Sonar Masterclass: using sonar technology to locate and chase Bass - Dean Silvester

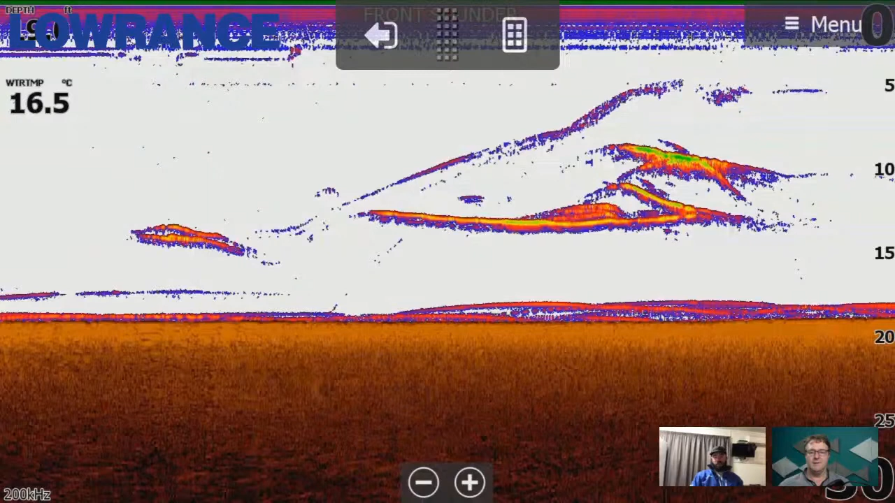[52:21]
On screen: water 16.5°C
all i'd really be doing is counting down my lure and trying to target them and typically with uh i might count it down to get that lure to about 15 and then a bit of a faster retrieve that gets it up to about eight or nine and they'll open the boat and get it back down to 15 and just keep repeating that to um zigzag so to speak through those active fish so dean one of the things that